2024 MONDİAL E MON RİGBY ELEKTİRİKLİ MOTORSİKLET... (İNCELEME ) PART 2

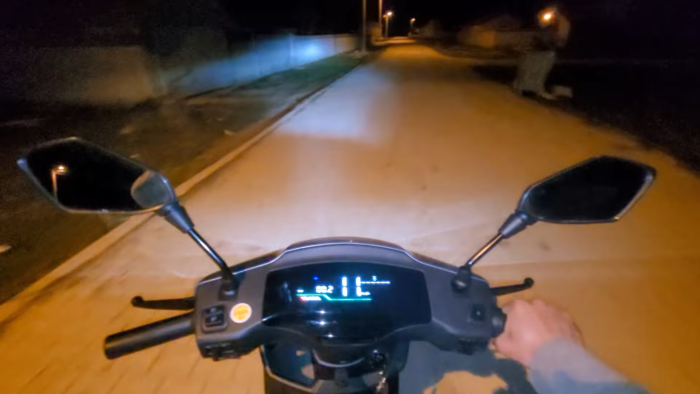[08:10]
Yani. Hatta şu ışığın altına geçelim.
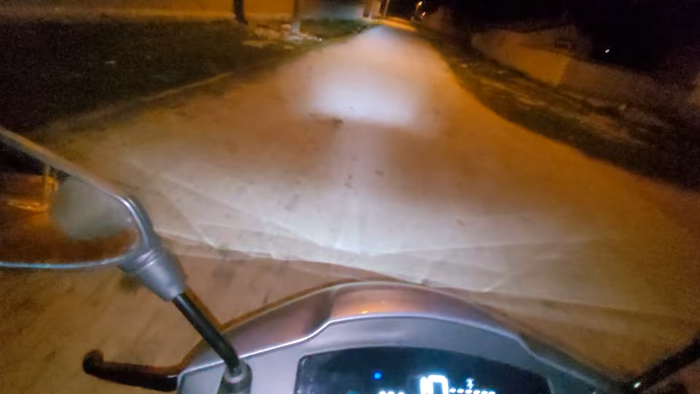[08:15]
Bir de. Sizlere. Şöyle komple. Göstereyim son kez.